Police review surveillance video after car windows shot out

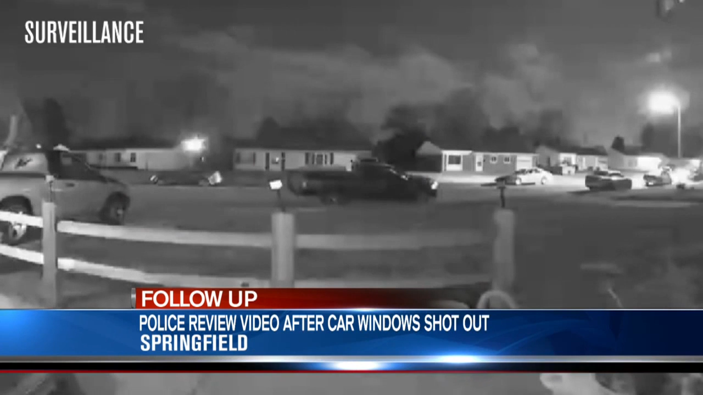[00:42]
you can hear a pop as a car drives by and a car window is shot out. Police say they believe that shot came from this vehicle. I think it is childish.